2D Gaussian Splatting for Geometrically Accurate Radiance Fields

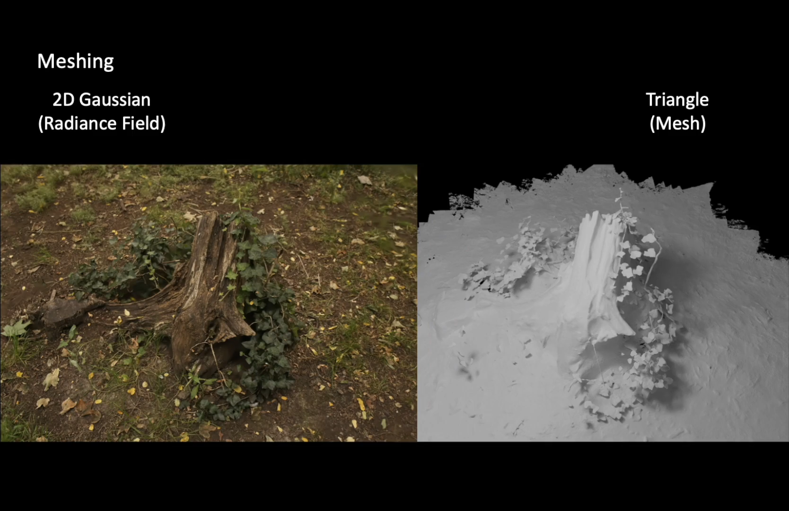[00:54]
Further, the similarity between a 2D-Gaussian and a triangle enables easy conversion of 2D-Gaussian to triangle meshes.
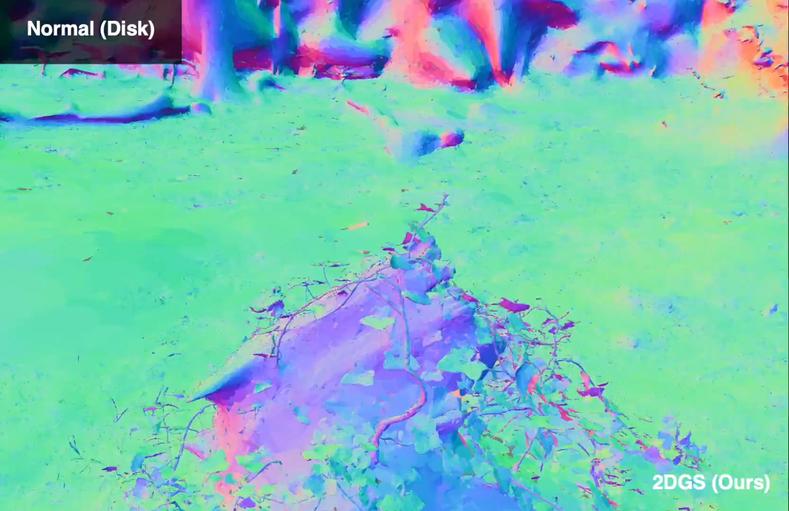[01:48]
These optimized 2D disks are tightly aligned to the surfaces, with their normal approximates the surface normals.
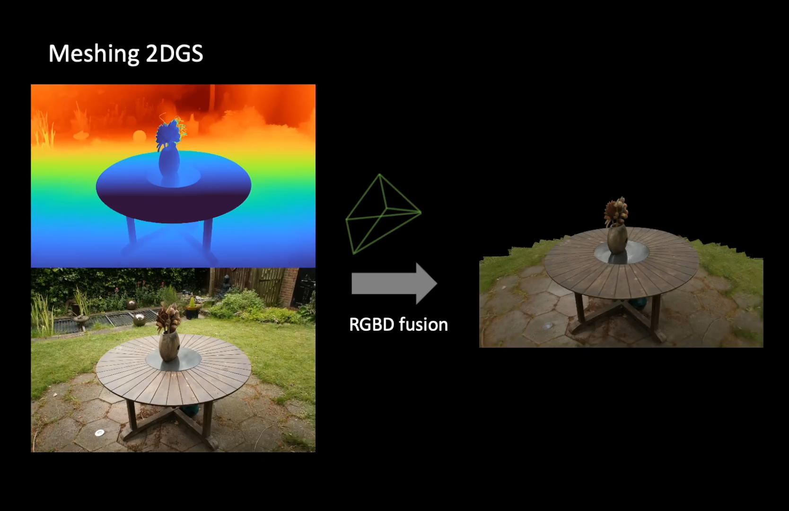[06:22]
Here we compare the geometry of our method with 3DGS using rendered depth maps.